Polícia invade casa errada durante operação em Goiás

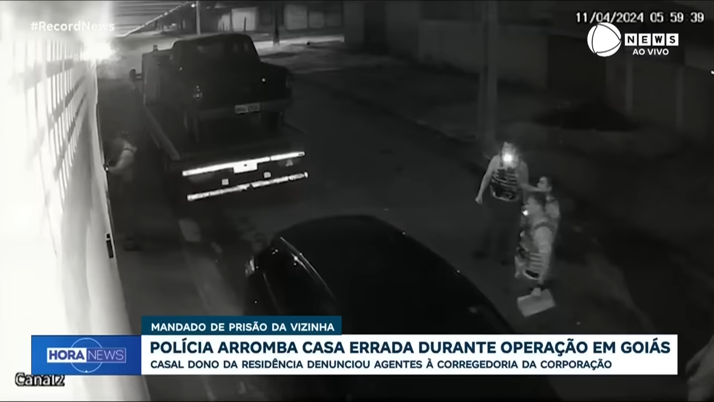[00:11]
O relógio marca 5h59, quando quatro policiais civis e um homem de terno chegam à casa em Aparecida de Goiânia. Eles tocam o interfone. Um minuto depois, quebram o portão e entram. Na residência, um casal e duas crianças.